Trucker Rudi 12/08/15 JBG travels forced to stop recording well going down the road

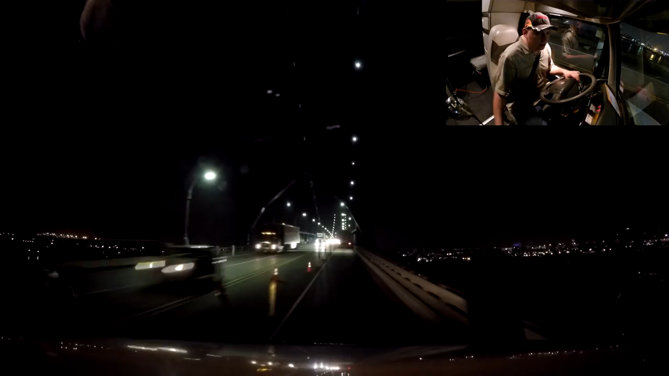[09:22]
in the city It's got some cool light effects on it Looks beautiful Absolutely gorgeous That's right We will be in Michigan here very soon Hopefully the border won't be too lined up today Yeah Sometimes it's a pain in the butt going across this border